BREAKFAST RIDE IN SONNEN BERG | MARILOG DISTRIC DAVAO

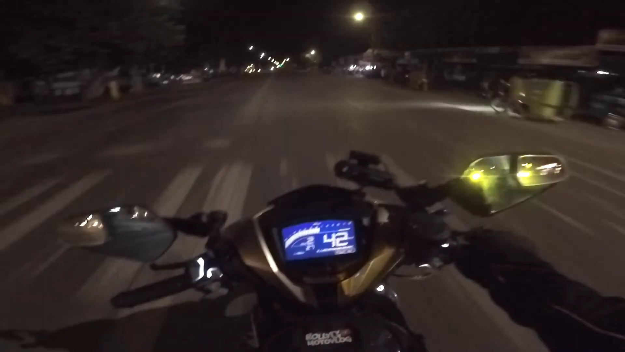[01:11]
Jump off na tayo from Jensen to Davao. Chill ride lang tayo, mga ka-G.
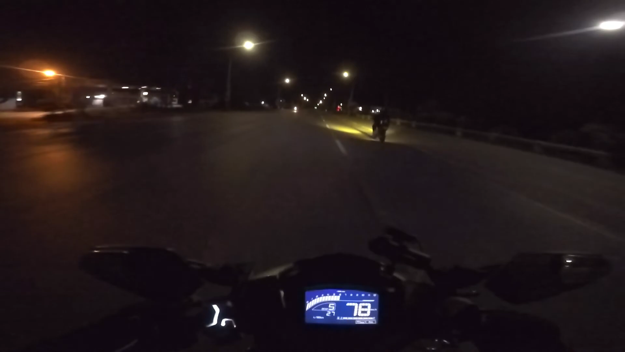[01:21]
Grabe, lamig. Alright guys, OTW na tayo, Davao del Sur.